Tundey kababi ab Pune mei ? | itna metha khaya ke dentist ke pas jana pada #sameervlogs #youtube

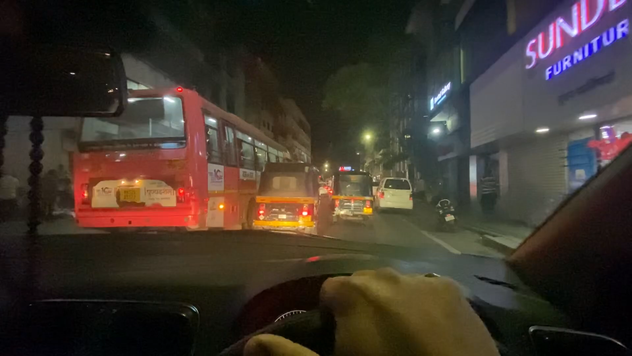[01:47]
मैं जा रहा हूँ अभी तिलक रोड से, तो इधर ट्रैफिक मिल रहा है मुझे,
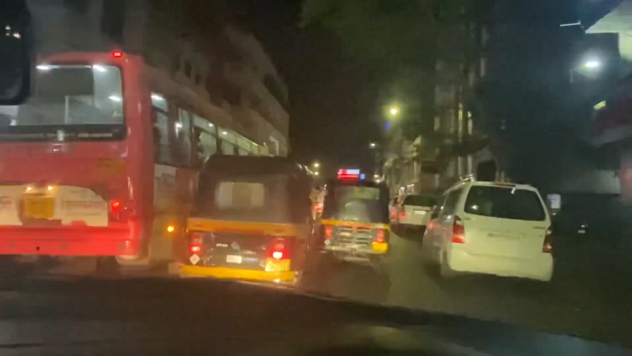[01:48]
लंबा है, करीब 5-7 मिनट का रास्ता।